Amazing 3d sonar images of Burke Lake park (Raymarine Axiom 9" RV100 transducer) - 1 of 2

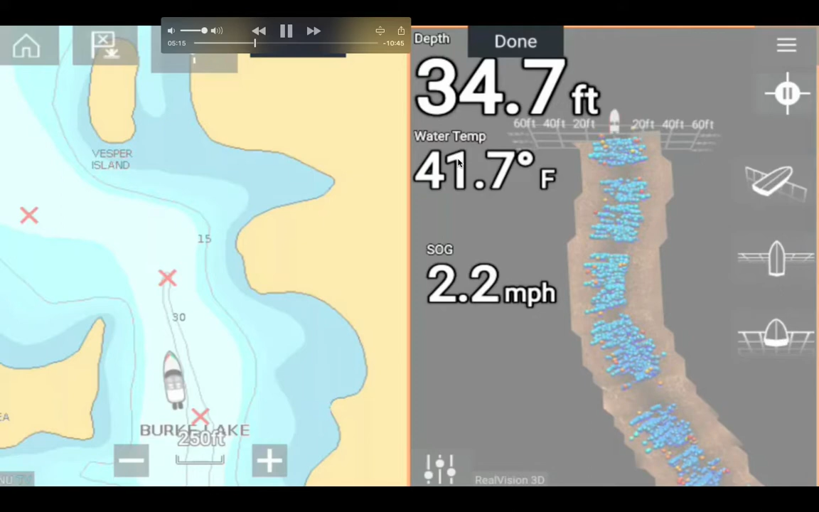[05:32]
On screen: depth 34.7 ft, water 41.7°F, speed 2.2 mph
do is I'm trying to add the depth I'm trying to add the water temperature I'm trying to add the speed over ground and I'm trying to adjust the size you know so so I can adjust the size and the data selection as you can see you can have GPSB you can have quite a few things you know and uh you know I chose water temperature and that's what this water temperature is and the depth I'm you know I changed the size to smaller
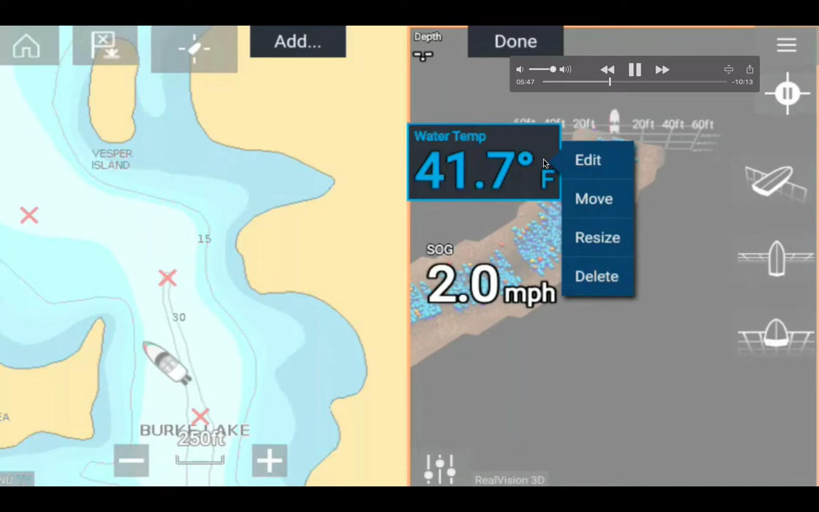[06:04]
On screen: water 41.7°F, speed 2.0 mph
right now I'm changing the water temperature from medium to small you know default is medium and uh speed over ground the same thing I'm going to change it I think well anyway
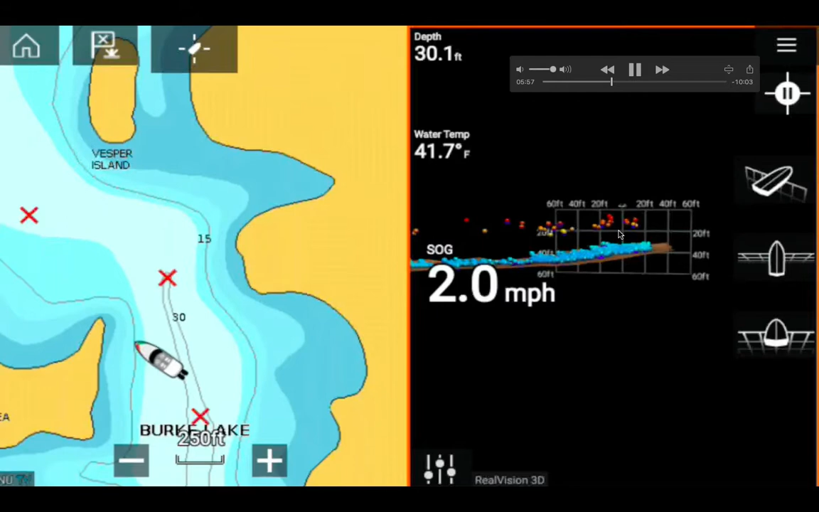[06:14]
On screen: depth 30.1 ft, water 41.7°F, speed 2.0 mph
so you can see this is this is this is my stupid uh cursor
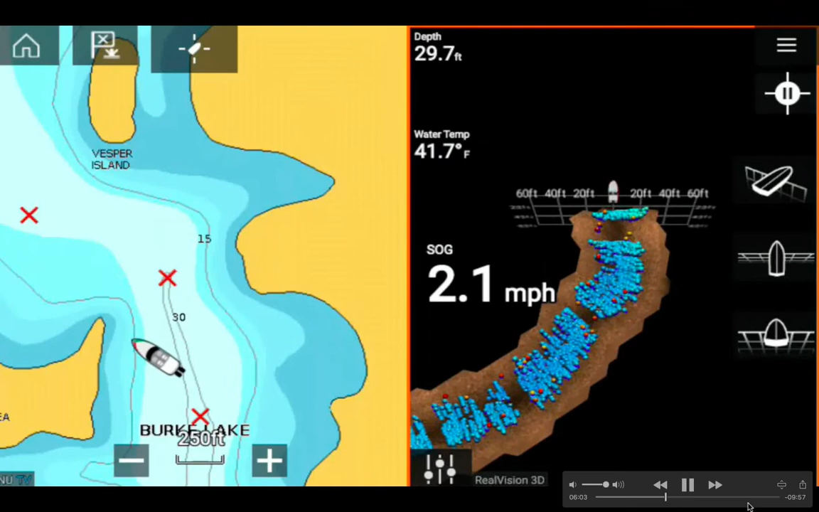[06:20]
On screen: depth 29.7 ft, water 41.7°F
anyway so you know I just use my fingers um zoom myself in and then uh move move the boat location to better so as you can see these two red balls that represent the fish um at uh
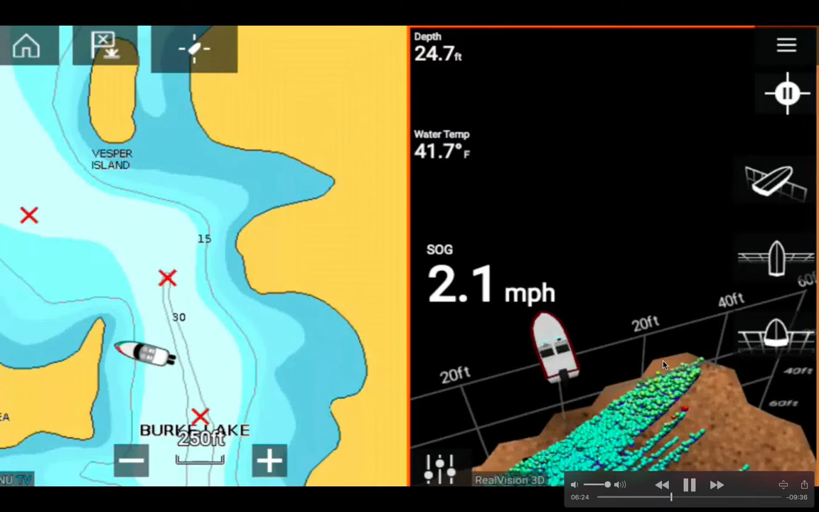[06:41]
On screen: depth 24.7 ft, water 41.7°F, speed 2.1 mph
shallowest uh uh place and right now I'm at 22 feet deep my boat position I you know I headed to the shore so I'm quickly adjusting my bear bearing and as you can see it's pretty cool you can see the boat turning around you know away from the shore because I wasn't paying attention I was looking at my uh you know anyway so anyway so you can see now um to the right about 20 feet oh here we go you know see these these uh red dots and uh orange and uh yellow
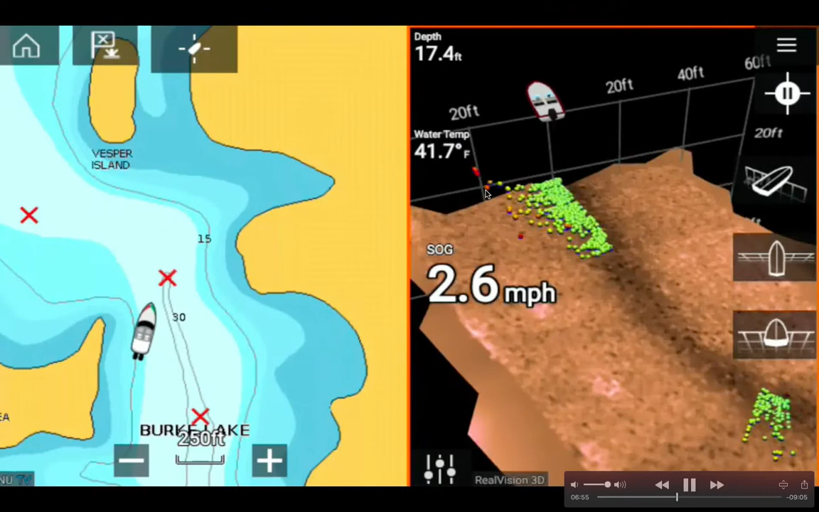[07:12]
On screen: depth 17.4 ft, water 41.7°F, speed 2.6 mph
and green you know so the red colors me meaning the fish the in the shallower area this is 2.4 uh mile per hour in from my kayak and you can see all the fish are you know dotted in green color you know or light green color and I'm looking you know to the right 20 feet and that's 40 feet this is 20 feet again the depth is 17 feet and you can see spotted you know fish um the red balls you know in
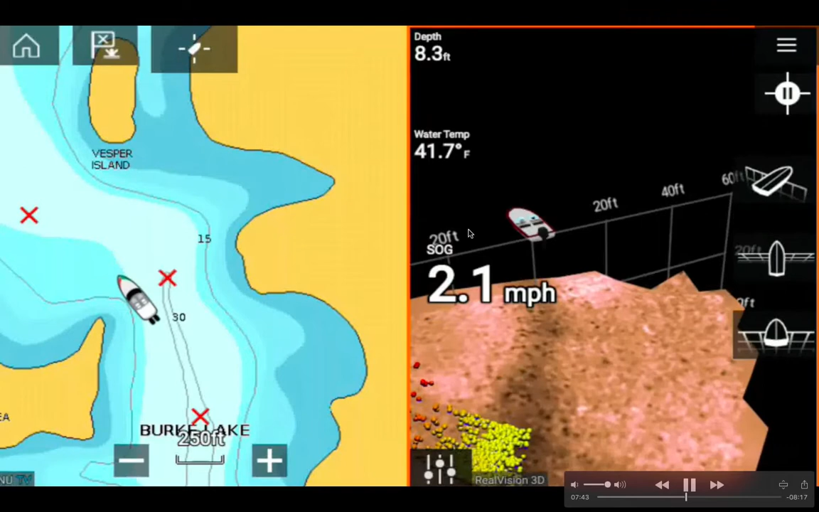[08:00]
On screen: depth 8.3 ft, water 41.7°F, speed 2.1 mph
the fish are concentrated in here see this red dots you know but then the deeper it goes the the more um fish so I was at 11 feet you know so there they're a bunch of fish here see that red dots those are um shallower and I'm uh propelling at 2.1 mile per hour in my uh in my uh native slayer
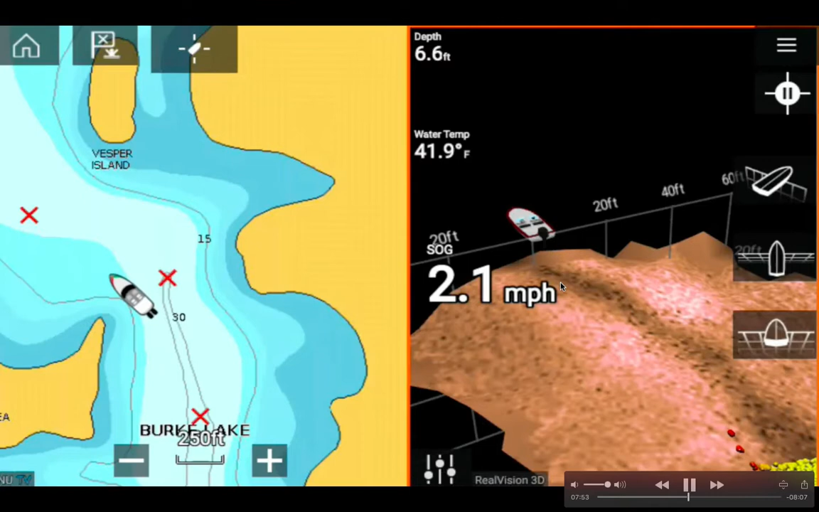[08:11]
On screen: depth 6.6 ft, water 41.9°F, speed 2.1 mph
propelled 10 feet uh kayak and this is um this is um you know the depths of um six point um six point eight six point four feet you know um um you know so and this is my
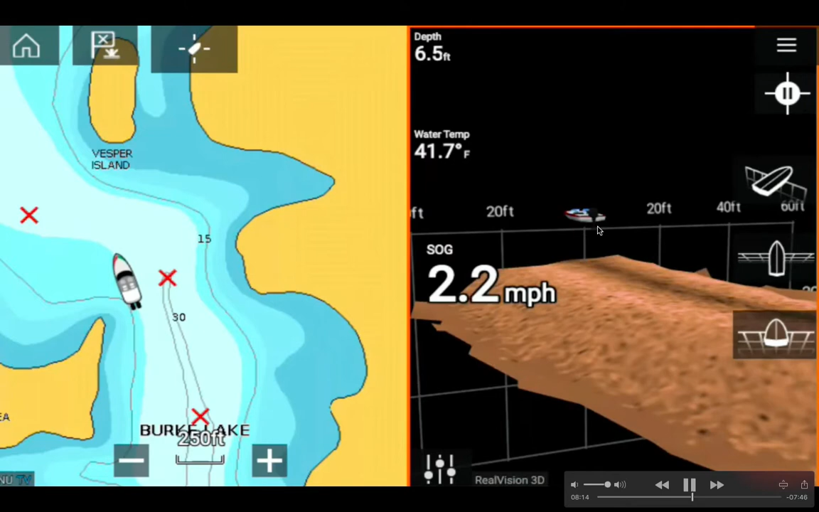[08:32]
On screen: depth 6.5 ft, water 41.7°F, speed 2.2 mph
boat I changed it to this bottom view so you know it's pretty cool that uh you just use your finger move around and then the boat will just you know turn around and you with this chart it's very good because I can see where I am at uh burke lake and again um even though I have an open valve bowl with an outboard in the back no you cannot use the cast motor in burke lake okay and I'm actually on a kayak it's a it's a foot pedal to kayak so I'm not even using electric